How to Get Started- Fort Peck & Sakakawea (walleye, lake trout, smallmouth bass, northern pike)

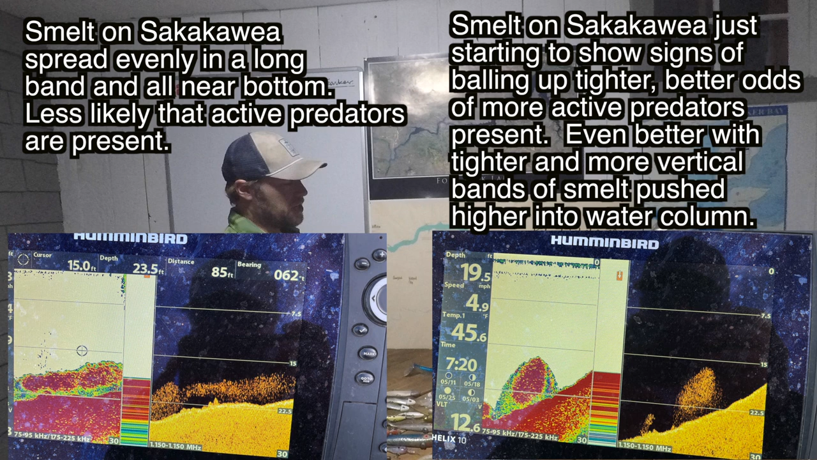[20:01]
lake and seeing like what areas of lake have massive concentrations of bait and also something to keep in mind um generally speaking you play the wind uh especially walleye fishing on Sakakawea i mean play the wind i mean the wind is your friend fish the windy end of the lake it might not always be the most fun but it's gonna you know agitate the bait
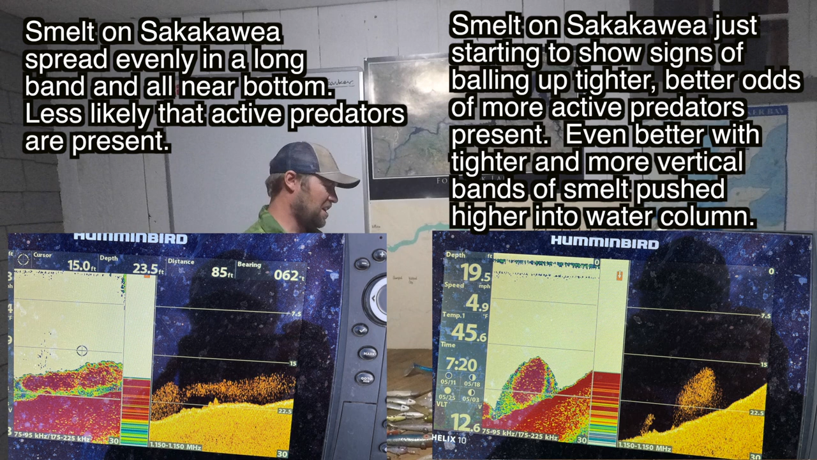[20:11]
push them up shallow activate the fish play the wind i mean that's a common concept but play the wind um an important concept to keep in mind uh if you're not as familiar with fishing uh some